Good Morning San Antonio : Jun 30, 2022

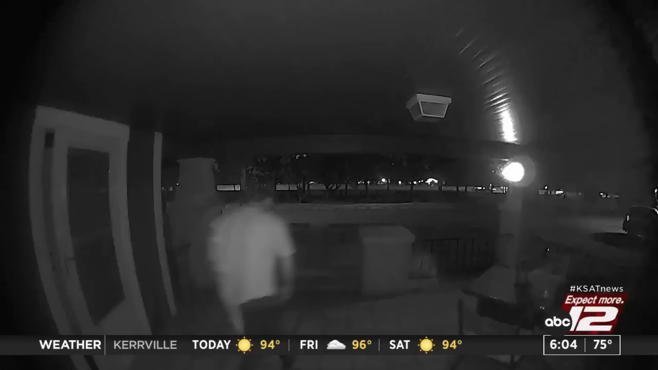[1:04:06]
Let's take a look at the video images that show the moments that 20-year-old Sebastian Lee Hernandez was accused of the deadly stabbing of 39-year-old Christopher Joel Olivares.